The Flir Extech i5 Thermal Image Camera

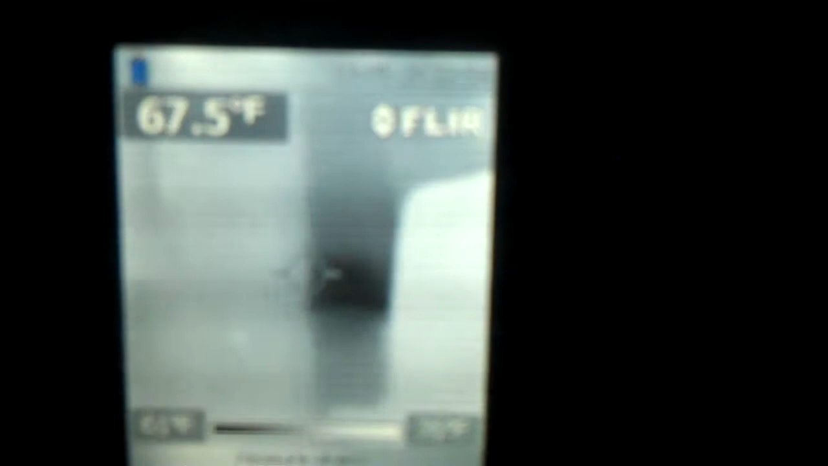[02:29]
On screen: spot 67.5°F
But I just thought you guys would want to see that, you know, because it's kind of hard seeing it in rainbow.
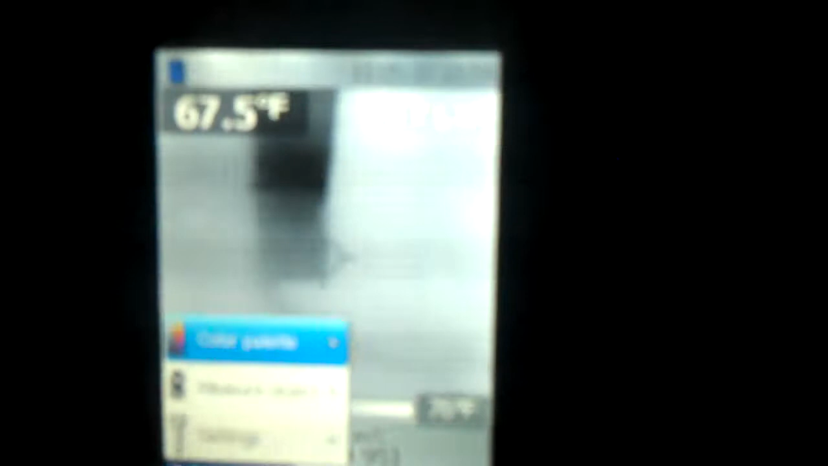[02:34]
On screen: spot 67.5°F
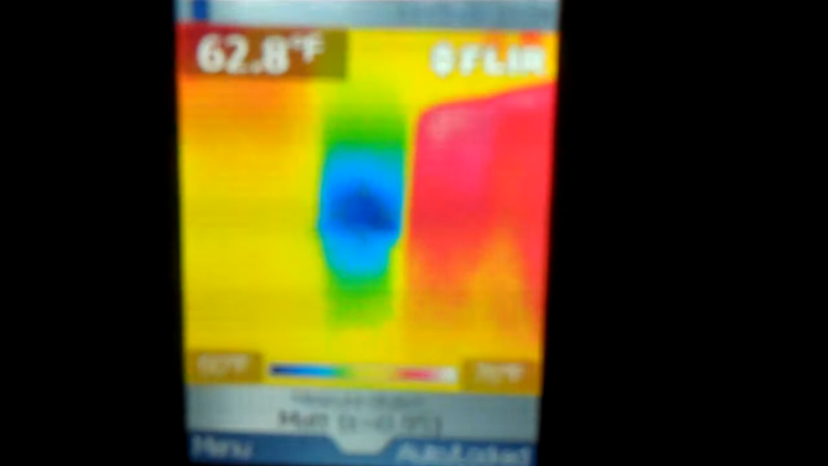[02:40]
On screen: spot 62.8°F
And that's how everything is, like, you know, in the TV shows and stuff, you know, that's really hot, and the blues are really cold.
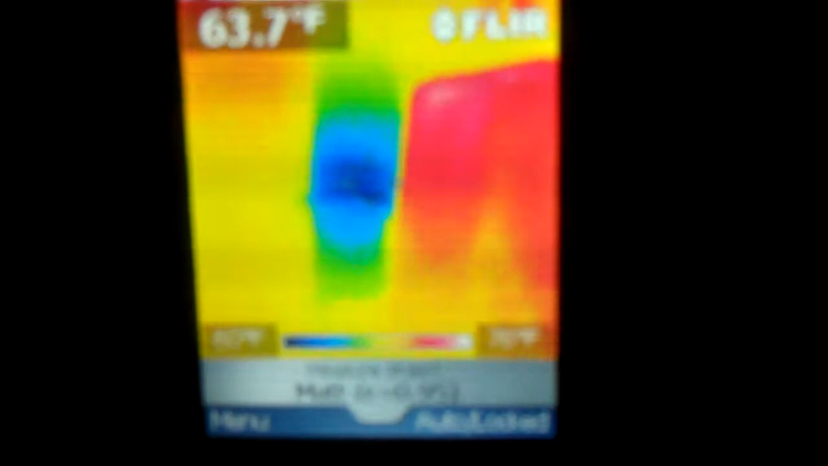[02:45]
On screen: spot 63.7°F
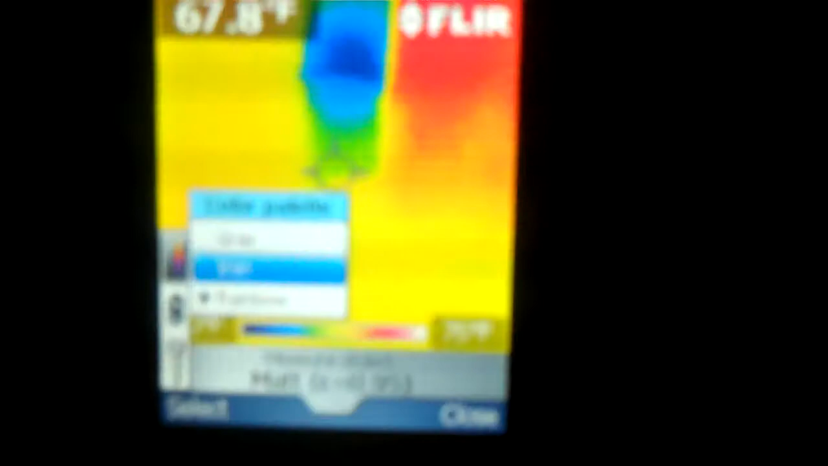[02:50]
Or, you can also do iron, and that just kind of tints it differently, and you can see,
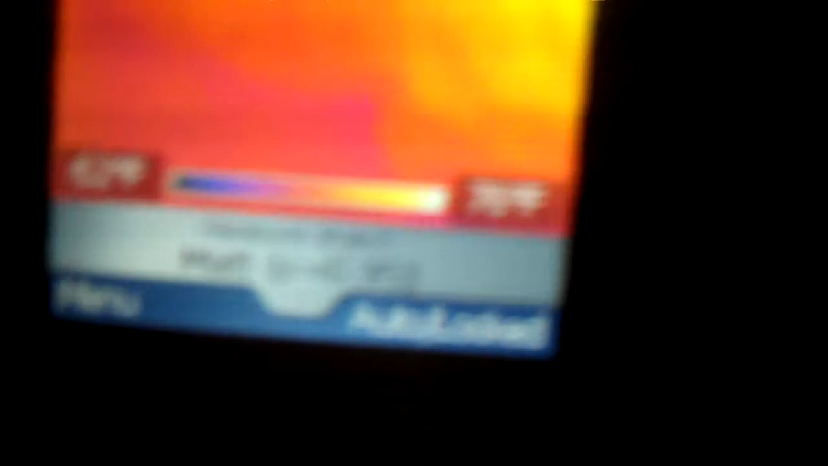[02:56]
white would be hot, and cold is, like, that dark colored purple, blue.
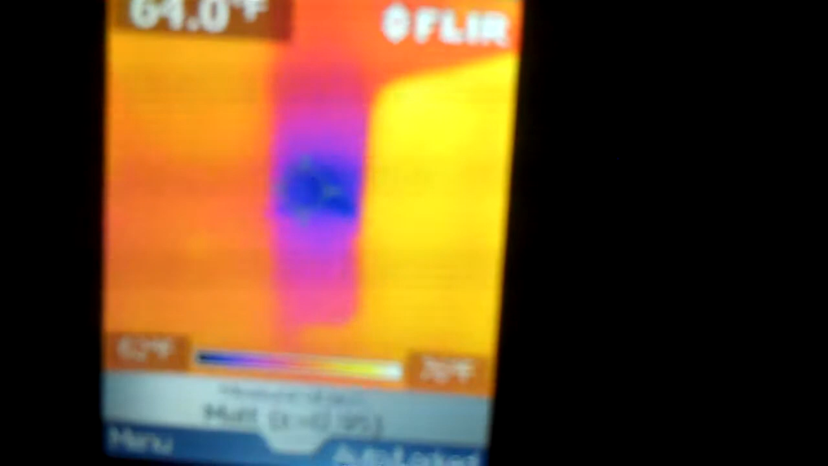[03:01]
You can still see that warm spot on the wall right there,
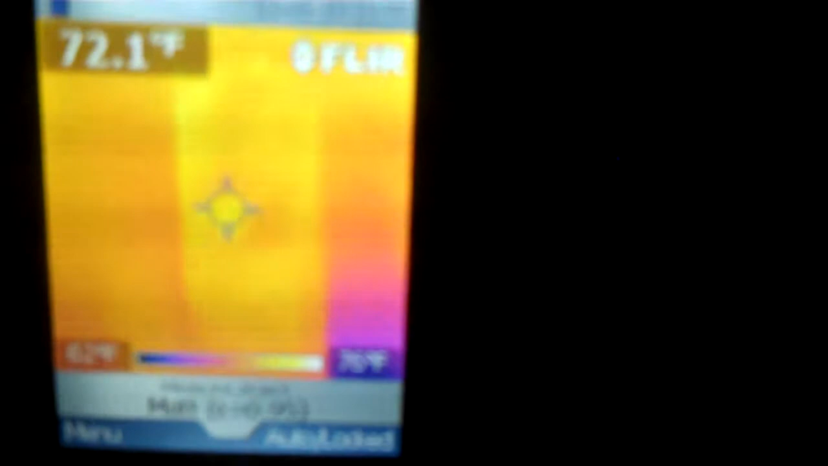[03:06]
On screen: spot 72.1°F
but my, you know, with hardwood floors and stuff,
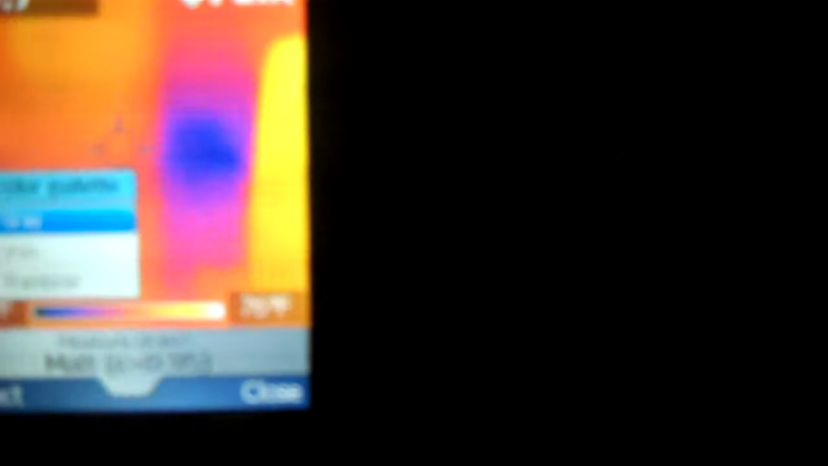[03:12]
I always like to go gray, because it just makes it easier to see.
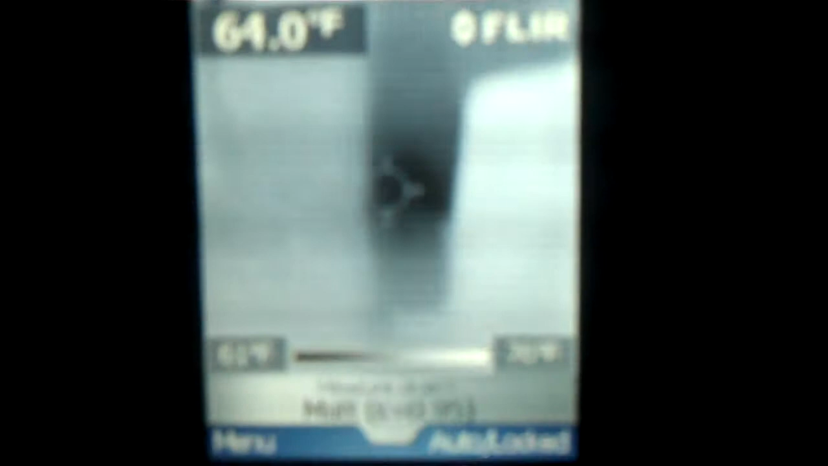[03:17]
On screen: spot 64.0°F
And it's really windy out, and that was the air conditioner kicking on, but you can still see the warm spots.
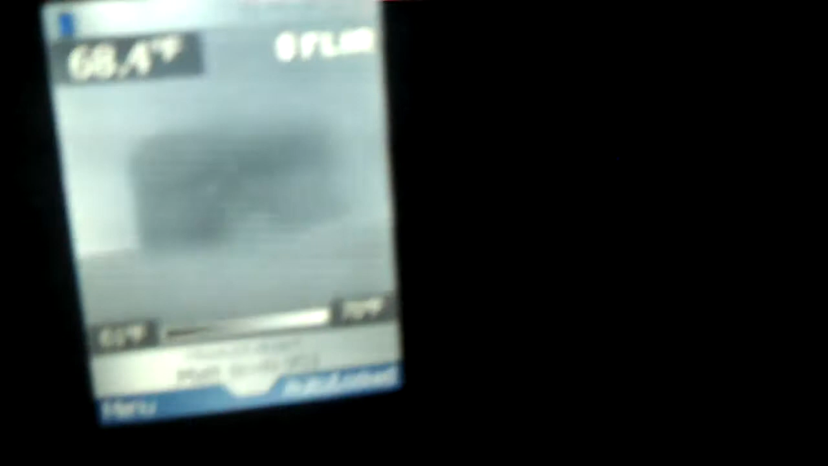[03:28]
You can see where Lori was sitting.
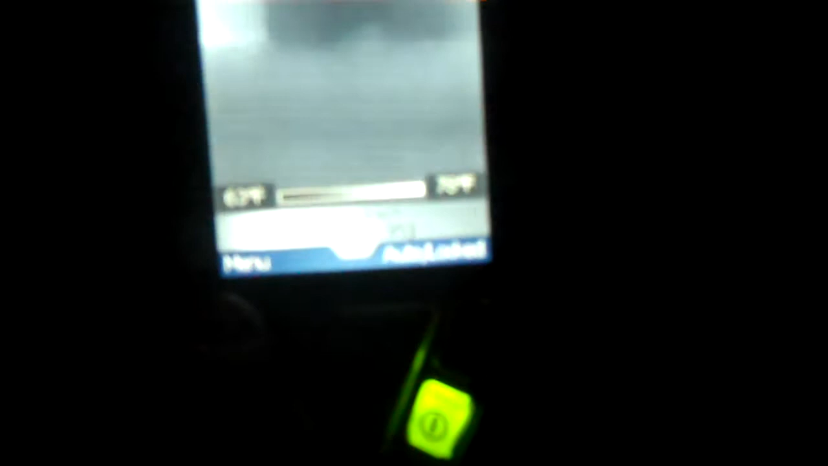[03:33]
Right there, where she was. You can still see where her legs were. Let me go to the rainbow.
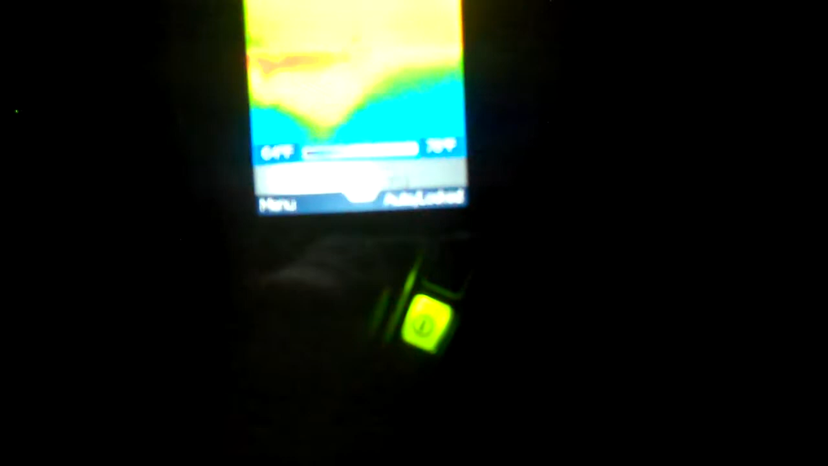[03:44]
Lori was sitting right there. I don't know if you guys can see that. See where it was warm?
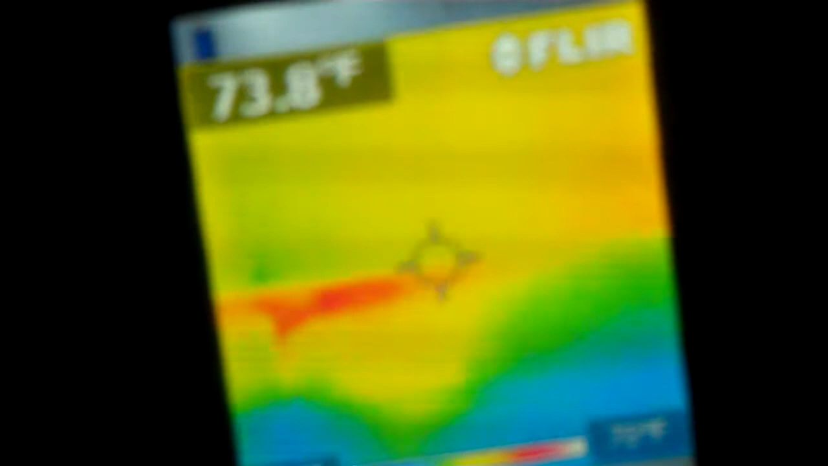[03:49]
Lori went outside, but that's where she was sitting.
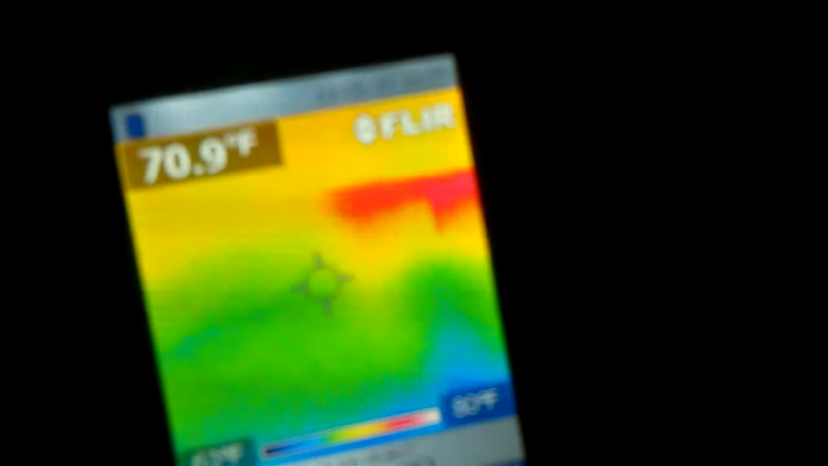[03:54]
On screen: spot 70.9°F
Her leg was right there. It was one leg right there, and her bottom was right there.